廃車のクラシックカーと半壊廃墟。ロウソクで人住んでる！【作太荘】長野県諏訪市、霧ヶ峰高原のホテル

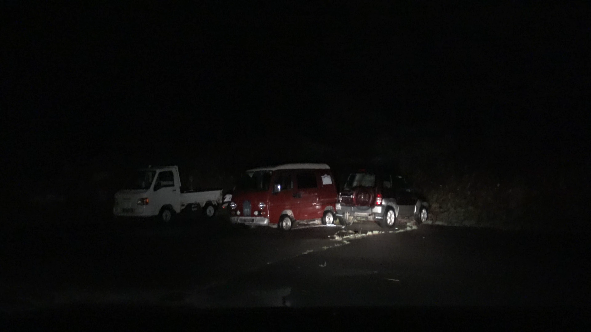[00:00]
ん今偉いねーなーただの駐車場こんなあったっけなお前
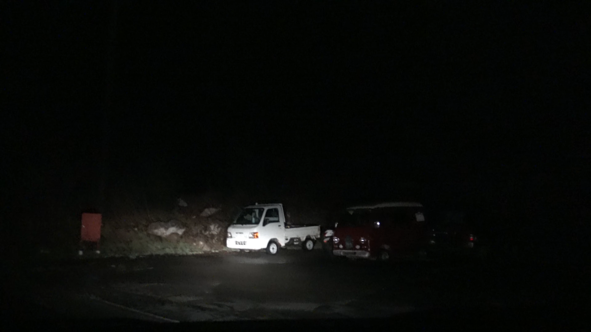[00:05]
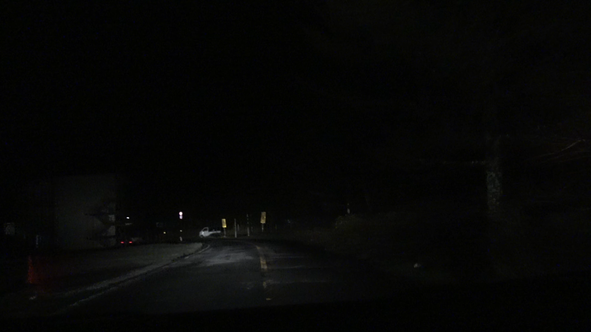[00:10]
サクタソココレ 大丈夫だよでもこの辺この右側どれかこの近くだったあの新しい建物の次かなあれ電池ついてるええええええええこれこの間あれなくなったこの右か左右のもないトラックがある
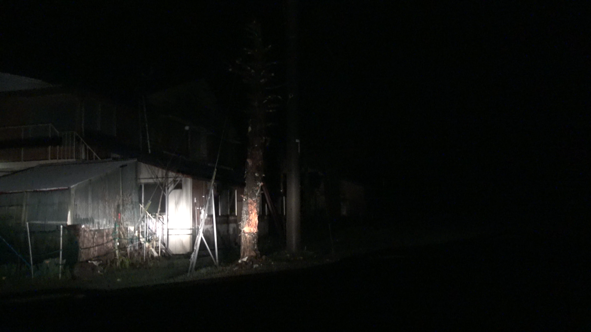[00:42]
あれチリカミネホテルうんサクタソコの左かなでもないかもしれないよやばいよ
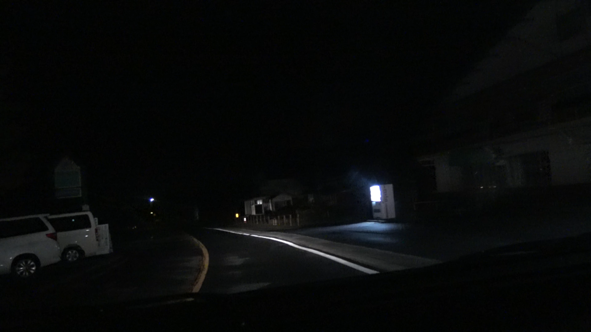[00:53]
なくねマジでなくなったのかこの工事のところ電池工事どうしたあ、証明これ
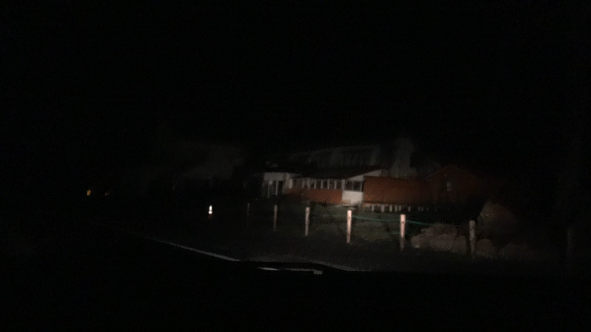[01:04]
ほらサクタソコこっち側から見ると崩れてないけどこれ反対側から見ると崩れてるこれ反対側から見ると崩れてるやつら巻いてここへ来いこれ直ってたのびっくりだ初面から見ると新しいね
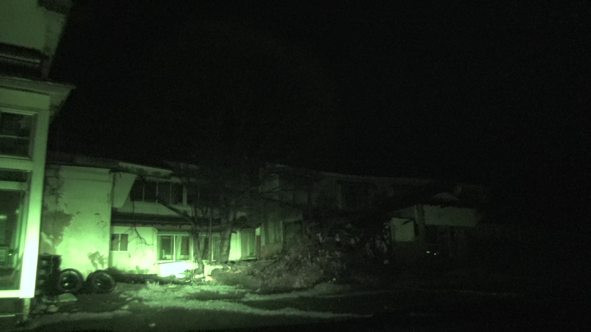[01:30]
あの時のままだねでも逆に言えばああ屋根行ったこの辺はダメだな
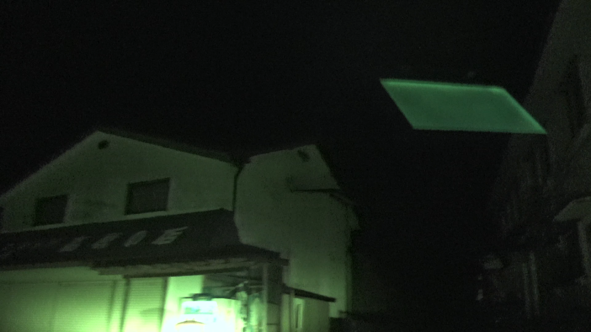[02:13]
補修されてねえなやっぱされてないっすねちょっと見てくる?